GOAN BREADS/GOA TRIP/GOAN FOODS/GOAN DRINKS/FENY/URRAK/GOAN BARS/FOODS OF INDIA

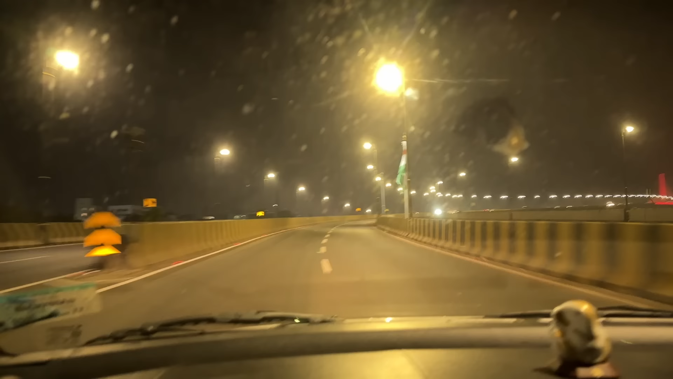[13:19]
നമ്മളെ പാലത്തിന്റെ മുകളിലൊക്കെ ലൈറ്റ് ഇട്ടിട്ടുണ്ട്. രാത്രി നമ്മൾ മാർക്കോന്റെ അടുത്ത് ബൈ പറഞ്ഞിട്ട് ഇറങ്ങിയ അവിടെ നിന്ന്.